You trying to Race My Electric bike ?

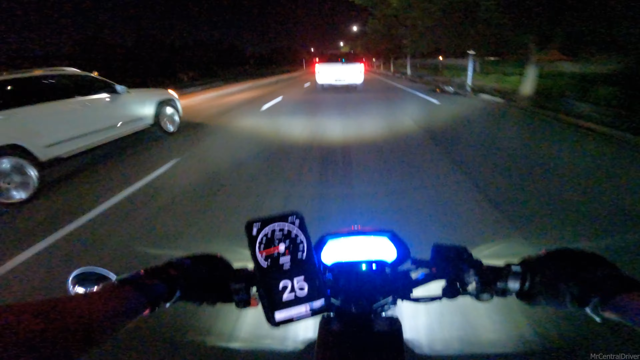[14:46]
oh now they want to speed up now that they almost like ran into the curve what's everybody doing? give it a go
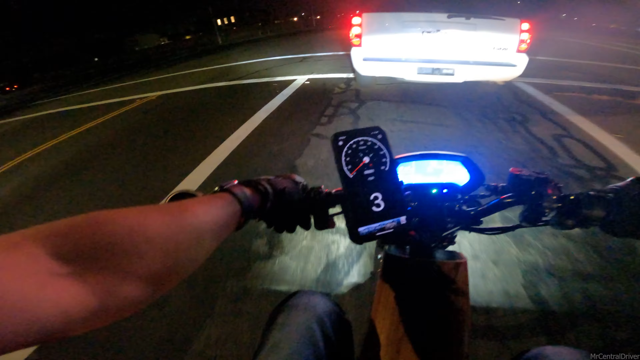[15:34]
I thought they were trying to race me or something I thought they were trying to race me or something and these people just merged over way too late I'm going to die out here in these streets oh my god this bike even with the suspension it's still bumpy you can probably hear it in my voice
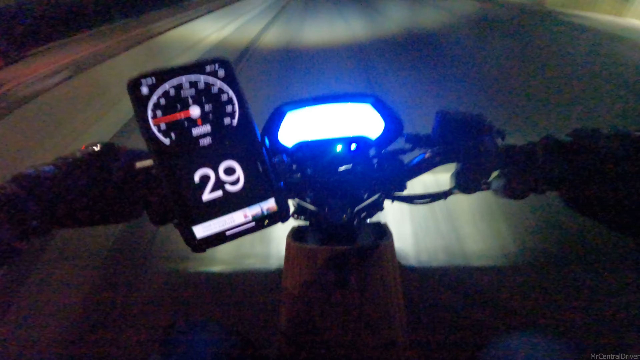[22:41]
Look at that. Look at that. Zero to 40 is fast, man. The Siron, you just can't do that with the 60 volt. Man, when the 72 volt comes in. Woo. Which, by the way, John Angel, he sent me a video of my light speed battery in the works because I think they're based in L.A., or I mean in New York.